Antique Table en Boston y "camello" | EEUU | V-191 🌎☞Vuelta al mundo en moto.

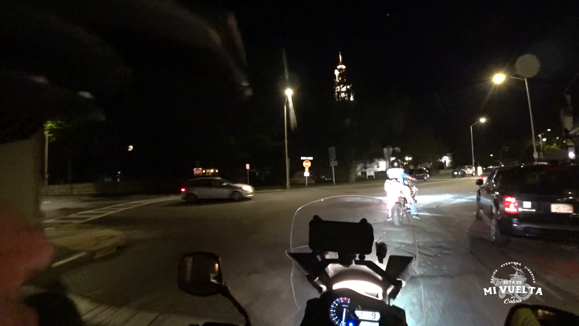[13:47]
Miren ahí el restaurante. No, este no es.
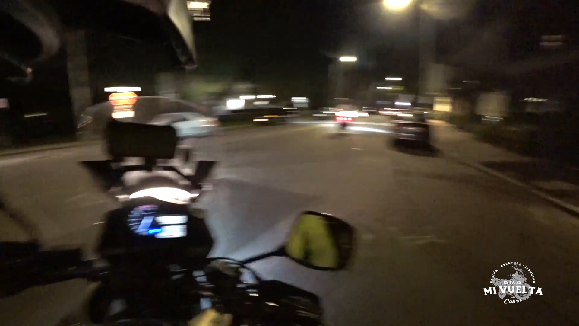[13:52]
Mírenlo ahí, ese es el restaurante donde voy a...
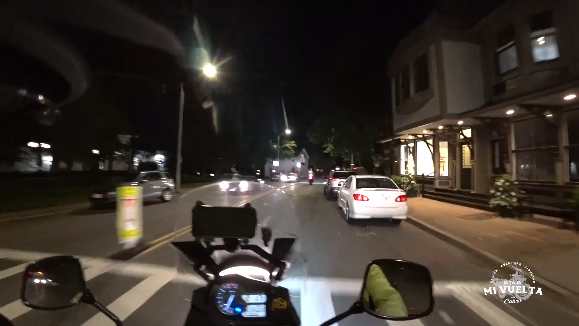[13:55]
Perdón. Me toca repetir esa parte. Ese es el restaurante en donde voy a apoyar a un parcero de manera gratis.
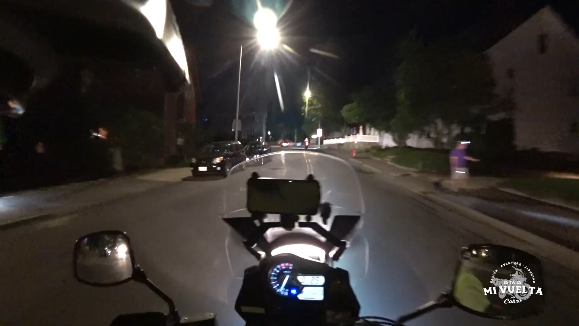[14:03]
Allá va el parcero en la otra motico. Bueno, un abrazo, parceritos. Ahí les voy narrando cómo me va.